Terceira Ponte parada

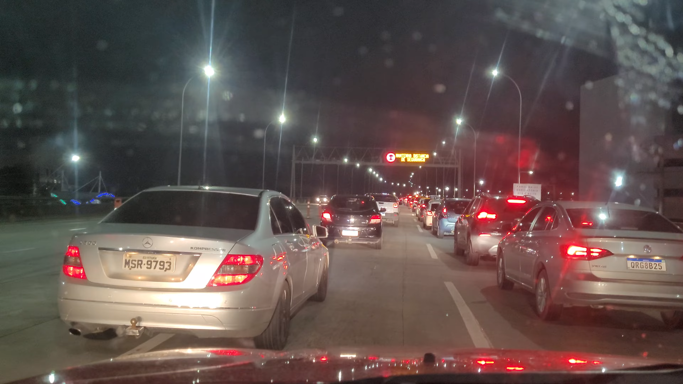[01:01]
Estreitamento de pista Mantenha a distância de segurança Atenção obras Estreitamento de pista
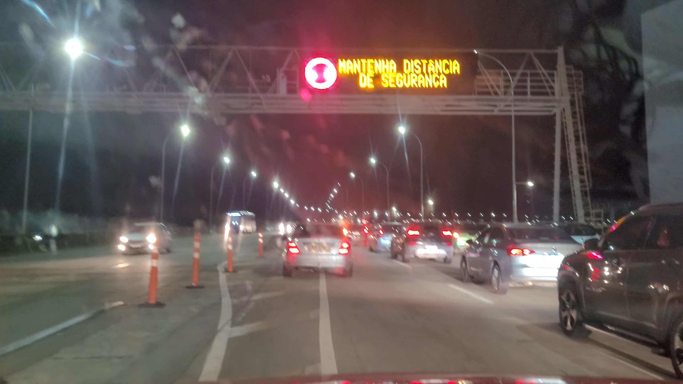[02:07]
Estreitamento de pista 9h39 Quarta-feira Indo em direção à cidade de Vila Velha Atravessando a terceira ponte Trânsito complicado Estreitamento de pista Pessoas impacientes
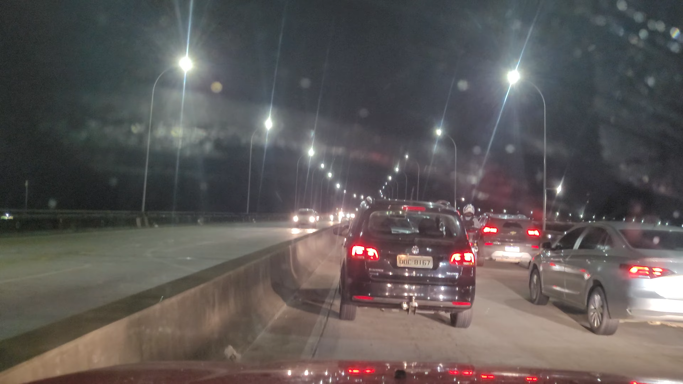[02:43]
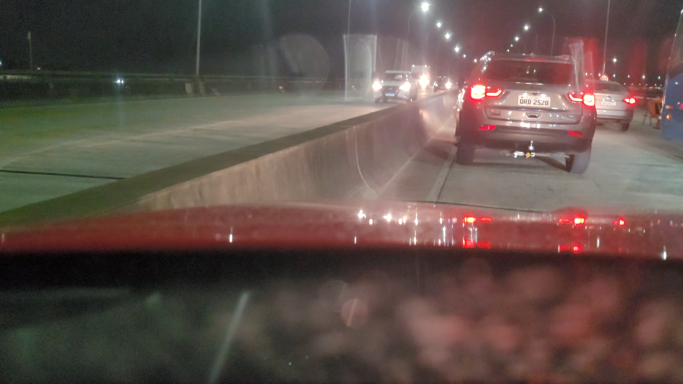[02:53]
Um estreitamento de pista bem na subida Eu acho que agora Desafoga
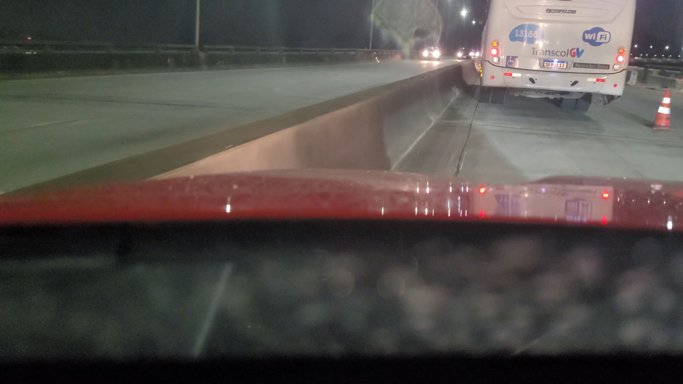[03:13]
Estamos em meia pista Há um gargalo No início da segunda No início da terceira ponte